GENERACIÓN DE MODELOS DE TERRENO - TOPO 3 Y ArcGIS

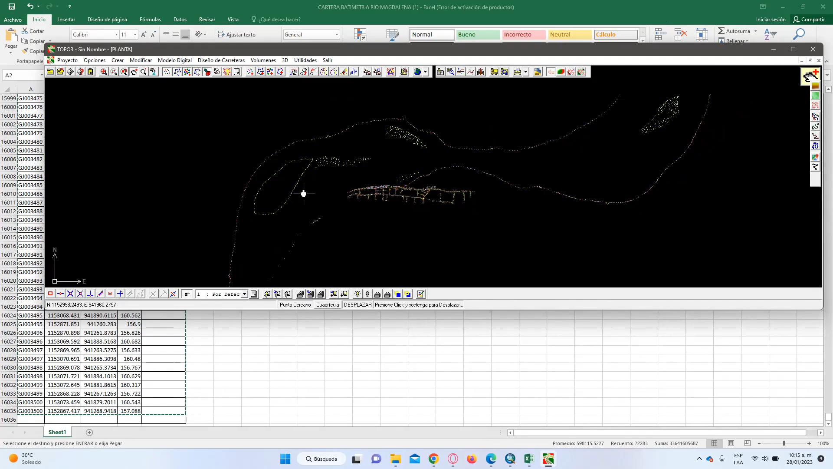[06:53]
Si ya nosotros cargamos los puntos, es decir, si le damos copiar y pegar, él nos va a mostrar la interfaz gráfica de cómo se hace la realización de los puntos para poder triangular. Muy bien. Entonces, mire que aquí tenemos, miren, una malla de puntos y también tenemos una información dentro de cada uno de los datos con sus respectivas cotas. ¿Qué pasa con Topo 3?
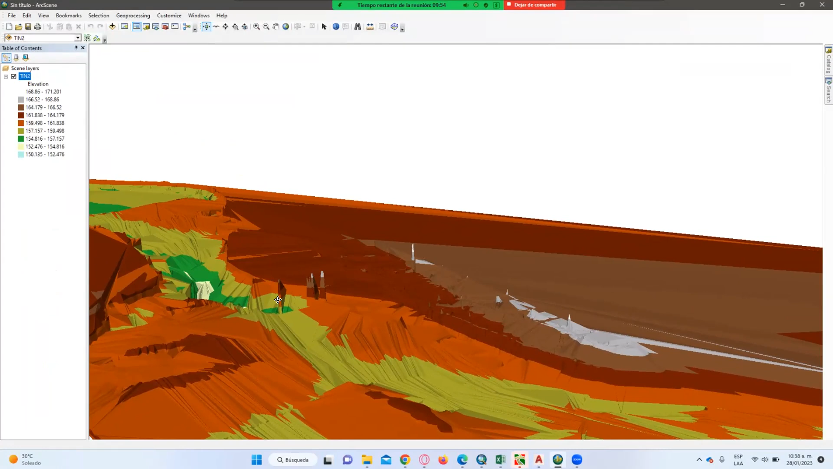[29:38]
Por ejemplo, aquí hay puntos de socavación. Aquí hay puntos de socavación. ¿Sí? Aquí hay puntos de socavación. Y voy corriendo a medida que voy avanzando el río.
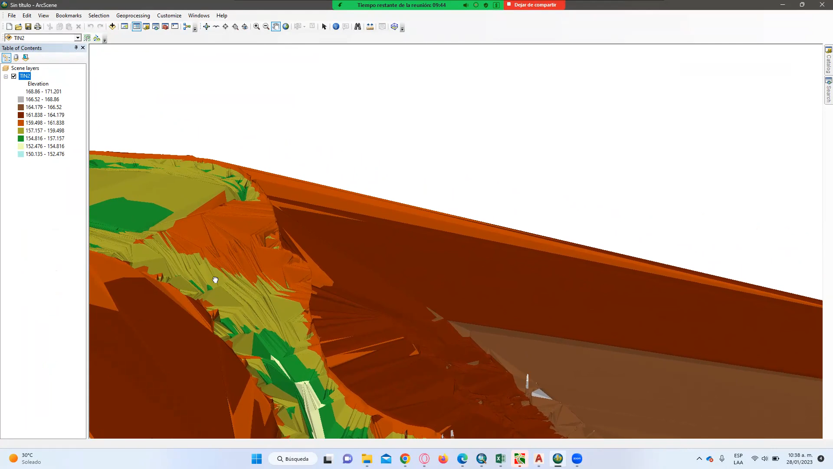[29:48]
Entonces, aquí va subiendo. Aquí hay un meandro de arena. Aquí hay un meandro de arena. Entonces, el río va por aquí. va corriendo por aquí. Aquí hay un vacío, es decir, un hueco.
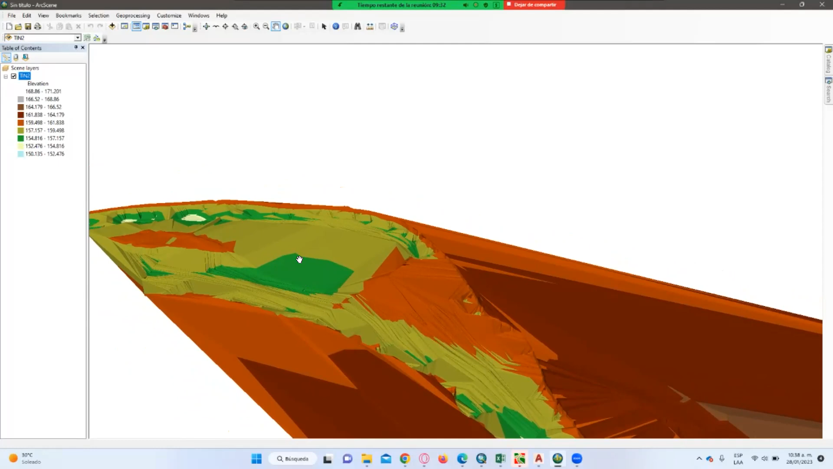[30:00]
Aquí hay una lomita, aquí hay un hueco y aquí va con la misma pendiente.
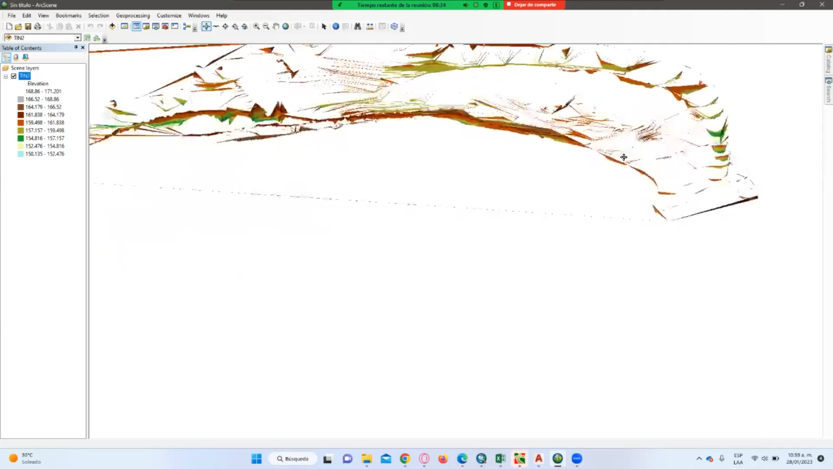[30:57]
Aquí se ve las líneas de abajo y las secciones. Por ejemplo, ¿dónde están los huecos? La depresión.